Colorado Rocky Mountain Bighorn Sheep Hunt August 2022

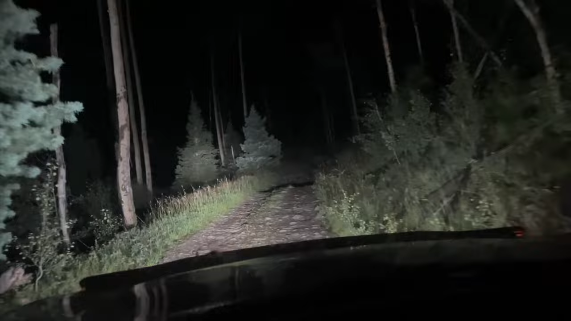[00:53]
Hopefully I can make it to the top. We'll see how gnarly it gets. This isn't bad at all. It's going nice and slow, making sure not to hit any of the big rocks. Let's go. Or I'm probably another 400 feet from the actual trailhead spot.